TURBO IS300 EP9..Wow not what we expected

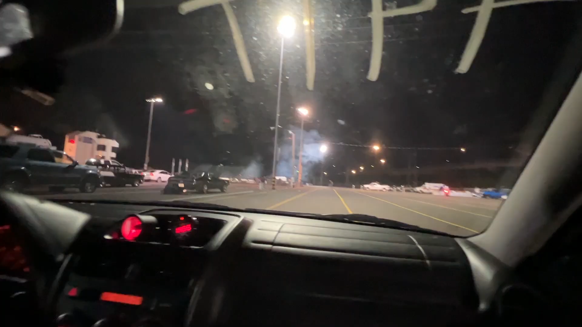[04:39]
Did you beat the truck? I think you did, right? Yeah. Yeah. Not by much. No.
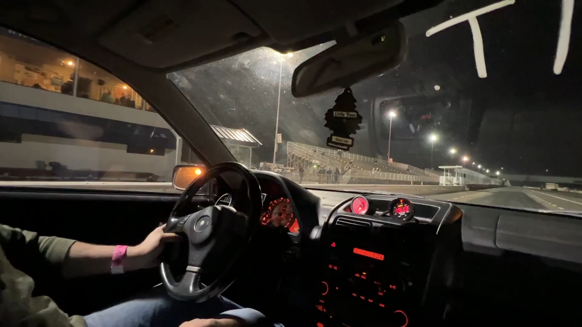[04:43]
So you start staging. We're at 2,000. It pulls pretty good. How much boost are we making? 5, 6, 7.
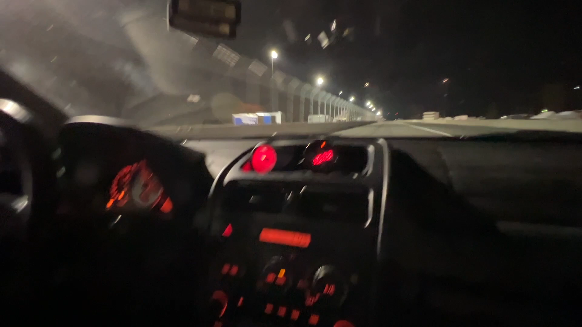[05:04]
Oh, four.
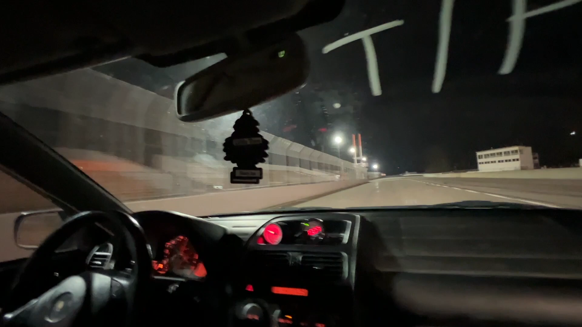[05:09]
It went to six and held, and then it cut down all the way to four. We were starting to burn out. It was pushing through the brakes.
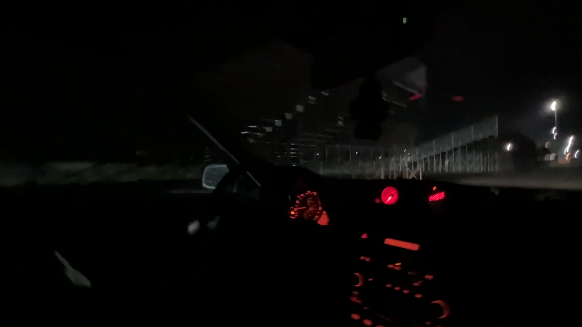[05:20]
It feels pretty good, dude. It doesn't feel bad. No. I mean, we started to burn out, so I had to let off a little bit. Let's go again? Yeah, we'll try again. All right. There you are. Thanks. Thank you. What do we get?
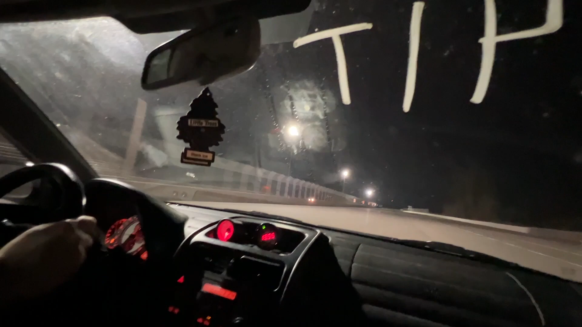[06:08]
We hit 100 on that one. Did we? Yeah. We got a long ways to go before you can't ride.